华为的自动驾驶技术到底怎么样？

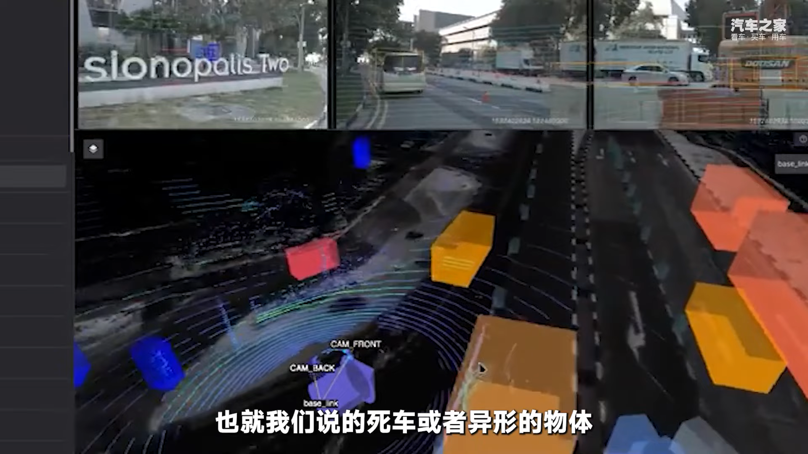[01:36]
车或者异形的物体或者是地面上的一些小物件等等三颗激光雷达到底有没有必要